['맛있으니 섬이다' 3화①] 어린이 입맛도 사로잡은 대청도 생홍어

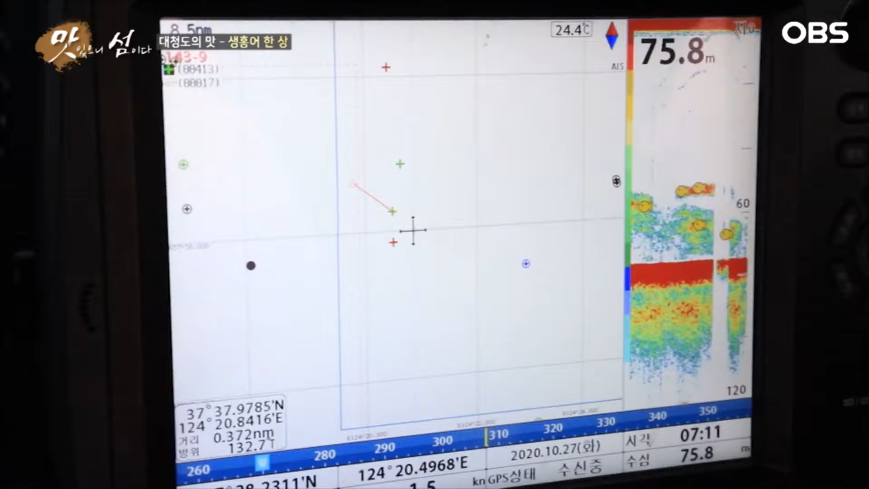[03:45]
On screen: depth 75.8 m, water 24.4°C
냉수성 어종으로 수신 깊은 곳에 서식하는 홍어 앞에서는 어군탐지기조차 무용지물